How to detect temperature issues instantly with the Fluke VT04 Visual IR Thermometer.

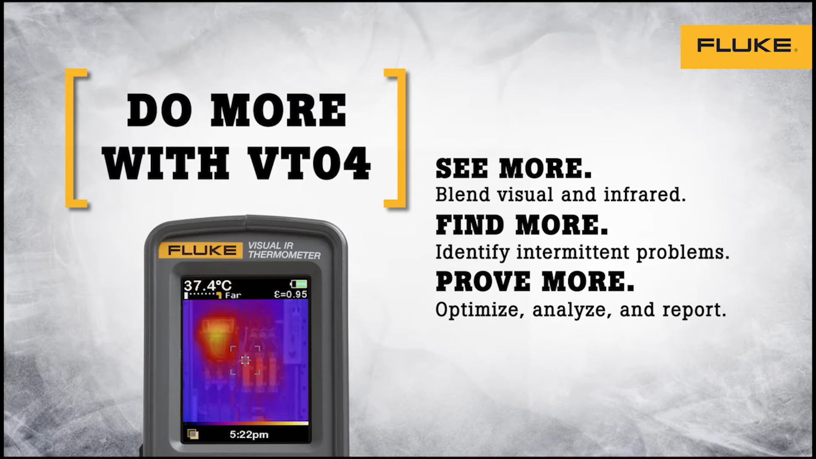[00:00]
On screen: spot 37.4°C
We created a revolutionary thermal heat map
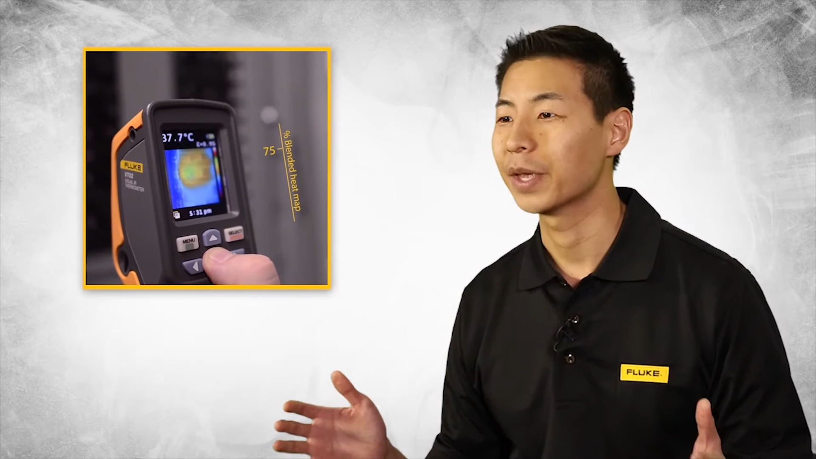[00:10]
On screen: spot 37.7°C
Every Fluke visual IR thermometer combines a digital image
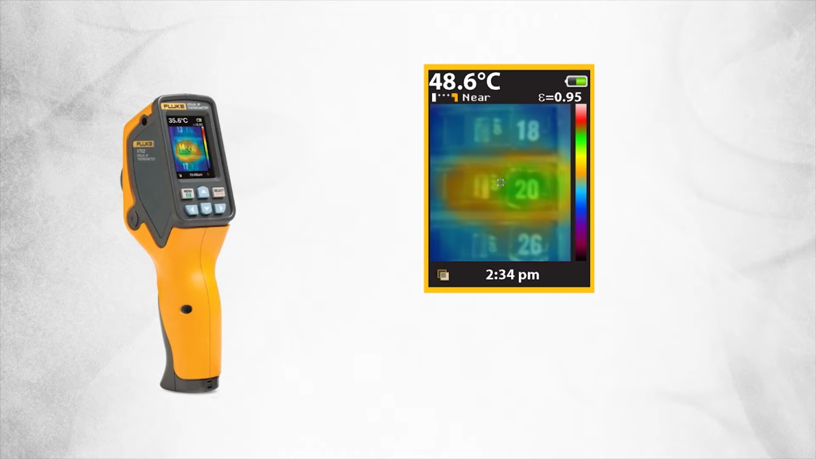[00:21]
Often our customers need to communicate exactly where the problems are or prove repairs need to be made. The Fluke visual IR thermometer images provide this proof and pinpoint the exact location.
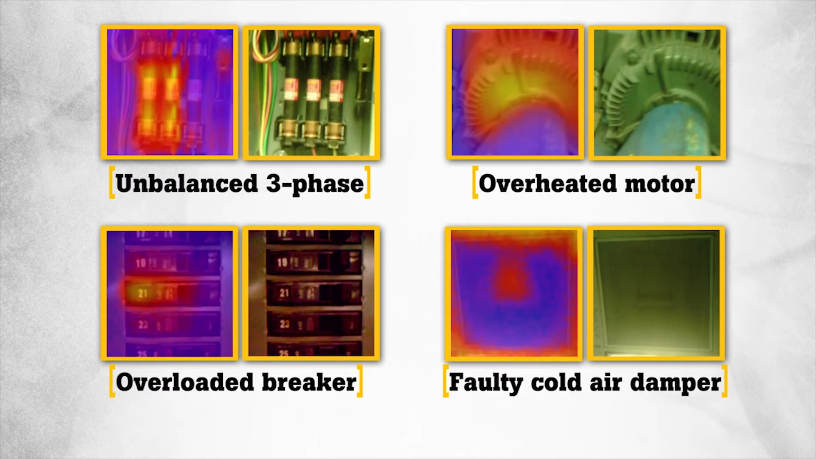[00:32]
It's hard to dispute when the proof is in the picture. VT04 also features hot and cold markers and the ability to set temperature
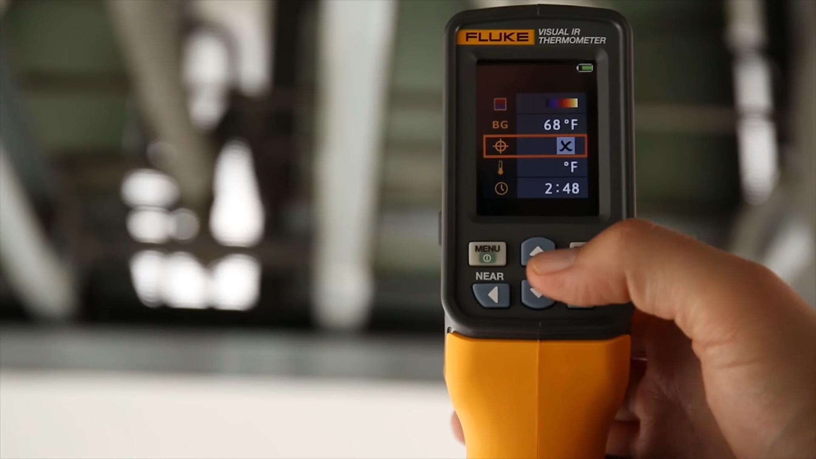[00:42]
alarm thresholds to easily scan large areas and feel confident you haven't missed anything.
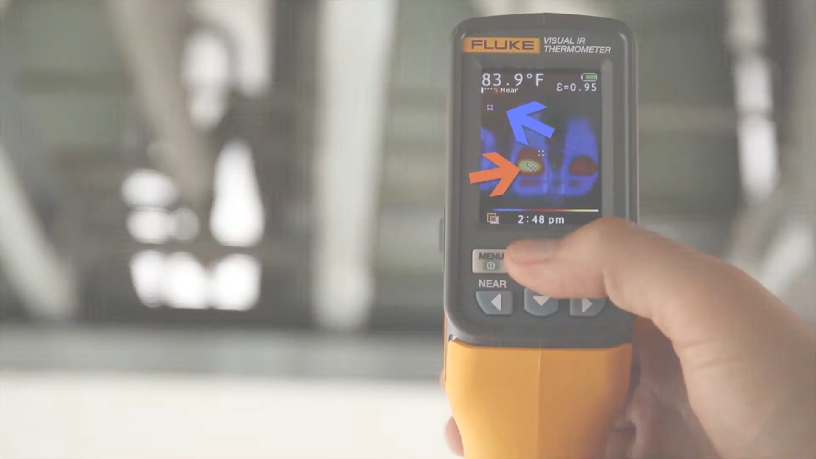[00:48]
On screen: spot 83.9°F
The VT04 is so powerful it can help you find problems without you being present by continuously monitoring until a temperature has been exceeded
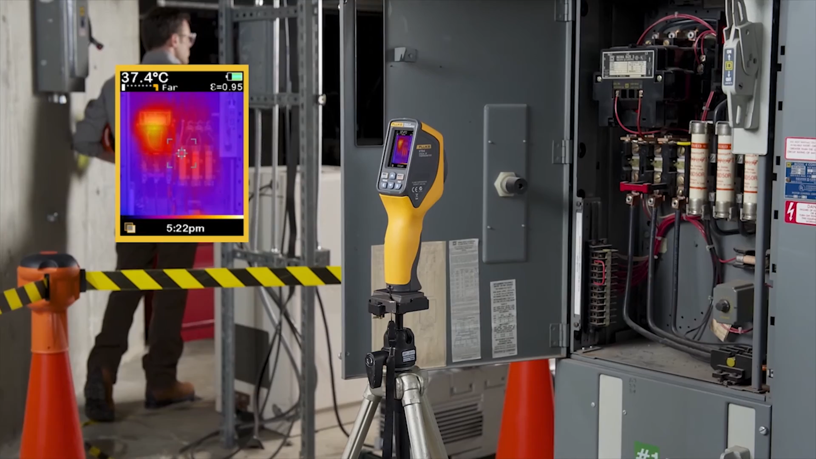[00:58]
On screen: spot 37.4°C
then automatically it starts capturing images for you. See how Fluke visual IR thermometers can help you detect issues instantly.